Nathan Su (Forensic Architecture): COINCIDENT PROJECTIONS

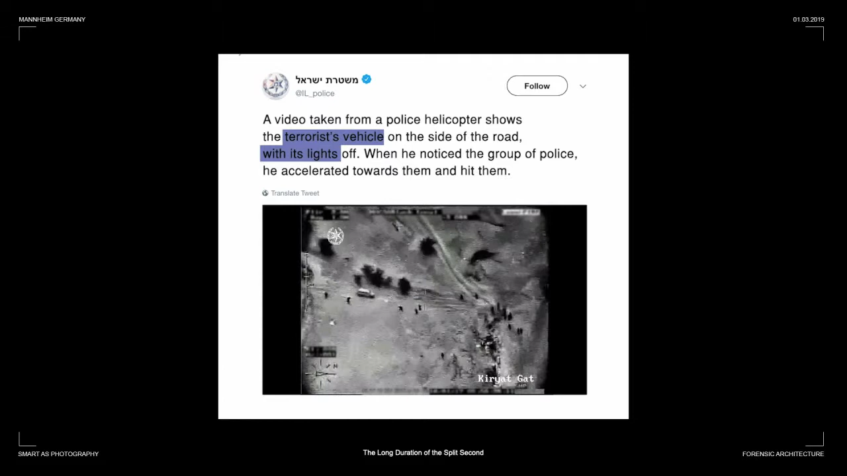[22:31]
substantiate this claim they stated that al-kian was driving with his headlights off and at high speed to investigate this claim we cross referenced keren's footage against a low
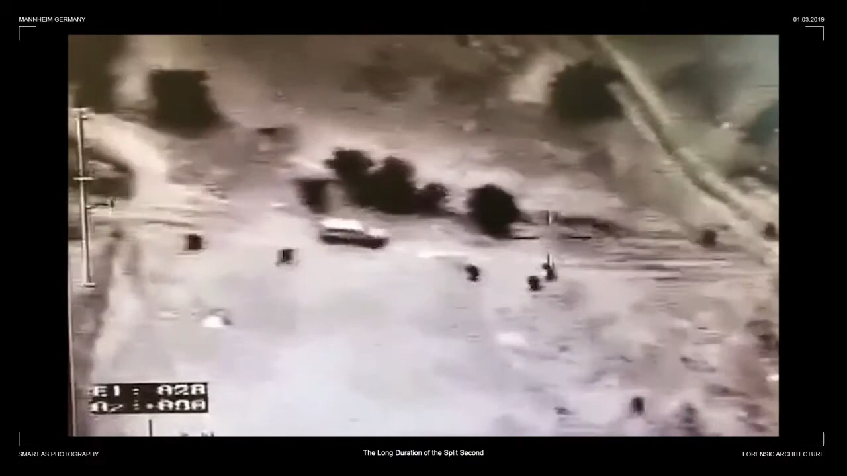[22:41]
quality leaked video of police thermal footage shot from a helicopter on site and in this footage we see al-kian's car moving slowly and groups of policemen converging towards
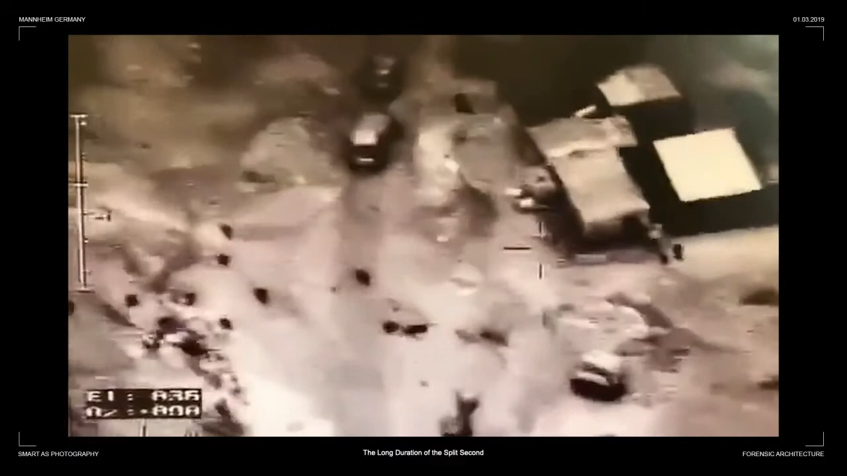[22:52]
his position he accelerates down the road appearing to hit a group of policemen before seeming to lose control and is finally stopped by another vehicle
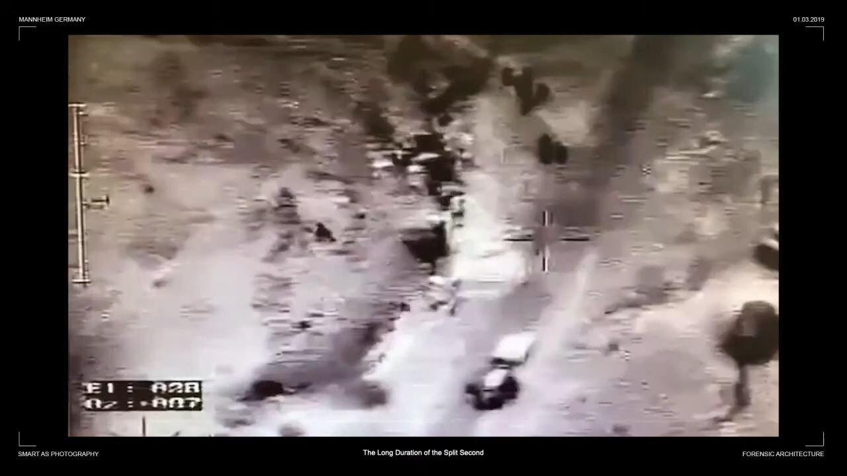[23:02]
however before he accelerates we see a black cloud of hot air that appears for several frames in front of a policeman facing the car that indicates the discharge of a weapon this same phenomena can be seen twice more and these shots synchronize perfectly with shots heard in the audio channel of keren manor who was coincidentally filming at the same time
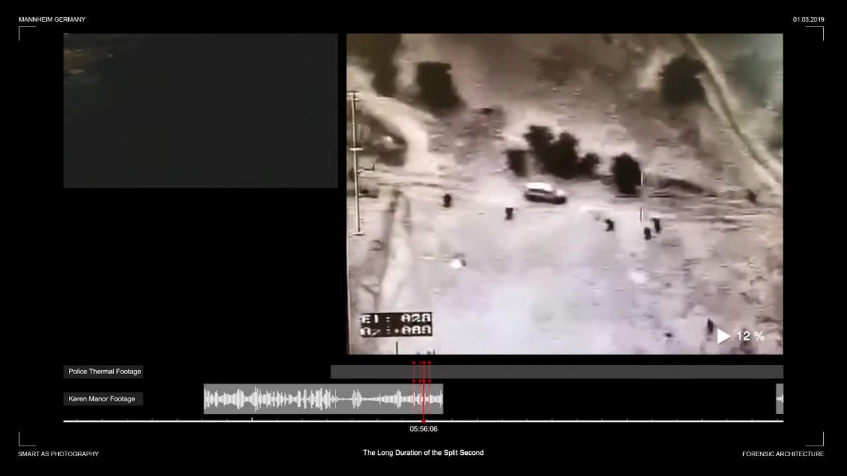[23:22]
the acceleration of the car begins after these shots indicating that police opened fire before the car sped up
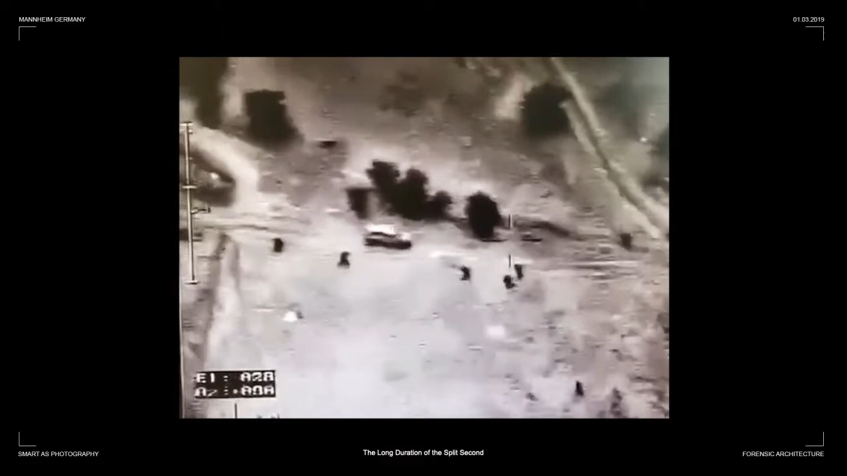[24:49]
piece of evidence makes it extremely unlikely that al-kian's acceleration was indicative of a terror attack in the thermal footage the ground appears to be flat however when we plot the car's acceleration
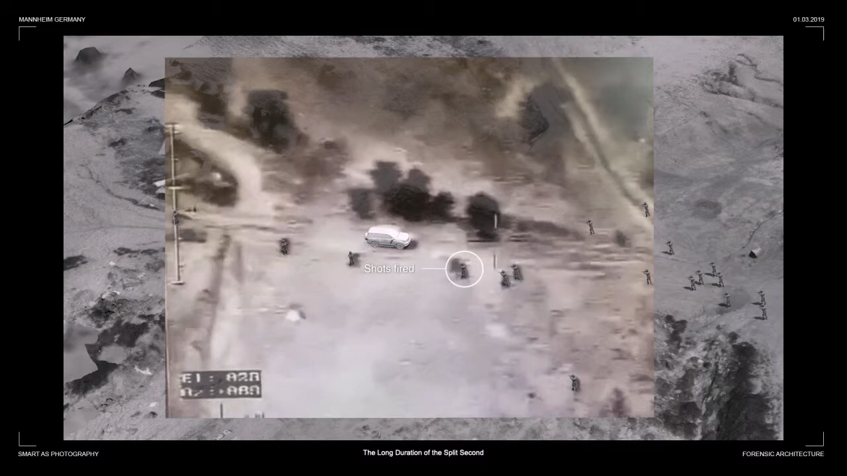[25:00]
on the 3d model that we constructed of the site it becomes apparent that the vehicle accelerates as the
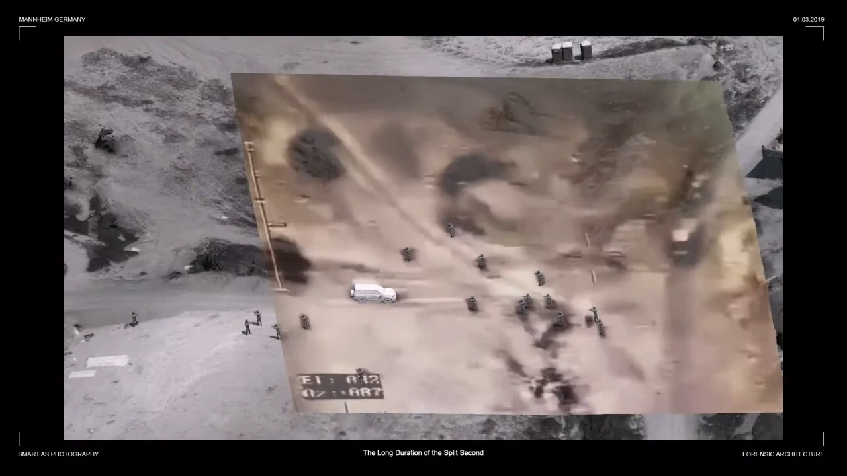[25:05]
incline of the terrain increases so here the projection of the video into 3d space
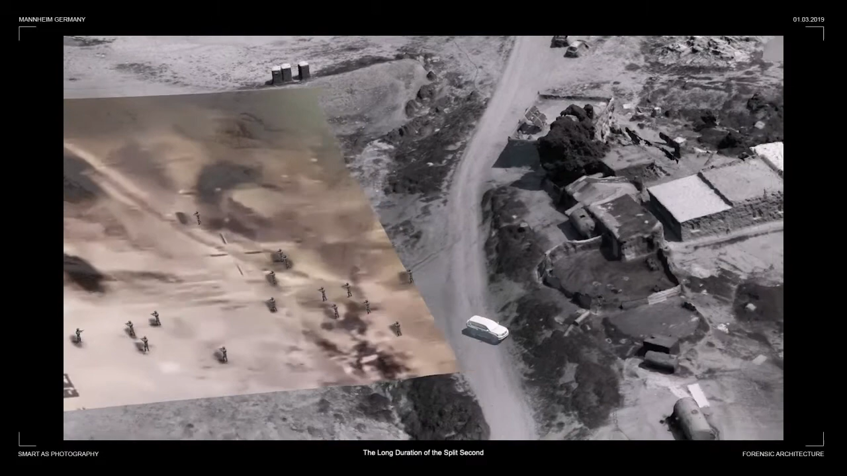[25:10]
highlights how the slope was likely what caused the acceleration of the vehicle
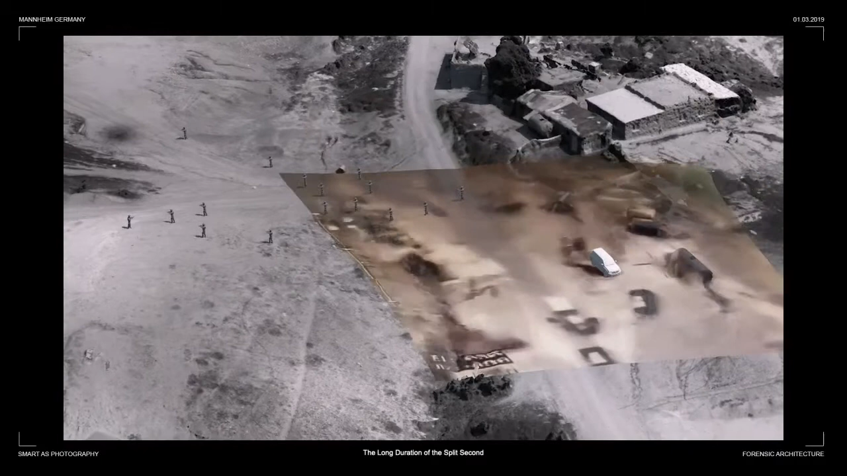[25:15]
furthermore a leaked autopsy report revealed that he'd been shot in the knee which raises the possibility that one of
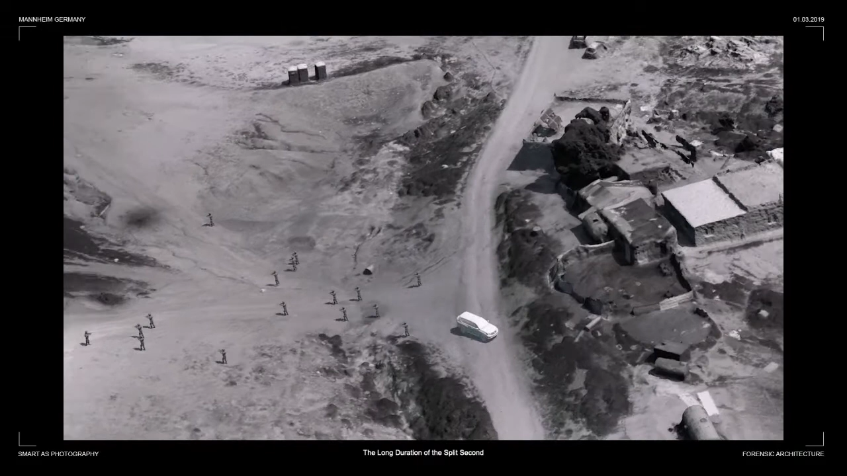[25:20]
the three shots before he accelerated disabled him and caused him to lose control of the car and
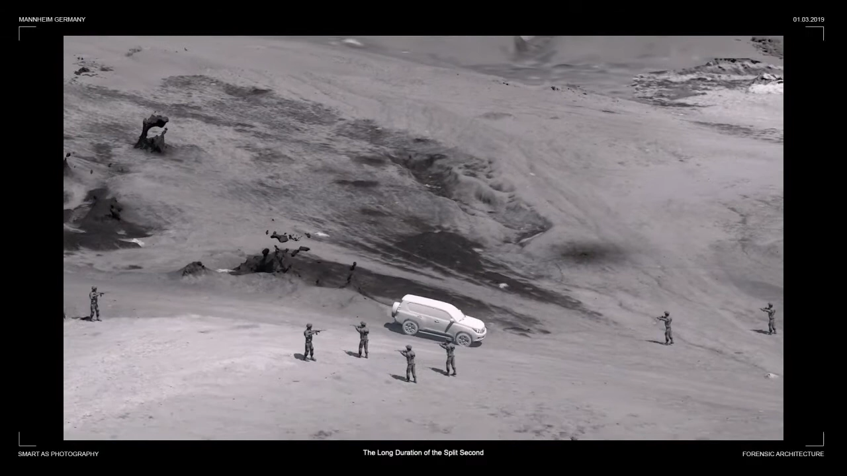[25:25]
that it was potentially this in combination with the landscape that resulted in the death of policeman